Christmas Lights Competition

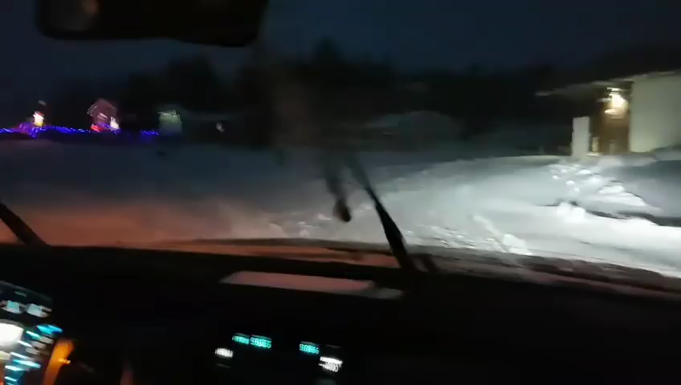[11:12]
car coming like a traffic jam there is the fire department yes we had a fire about a year ago and a firefighter was out of town he had a key with them
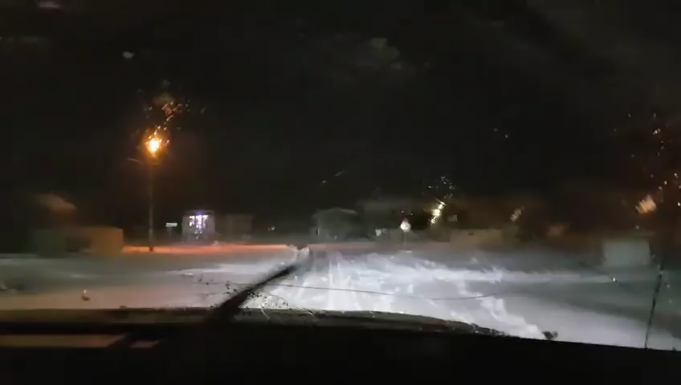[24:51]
it's Reno's Reno's it's nice you can see the Christmas tree inside of it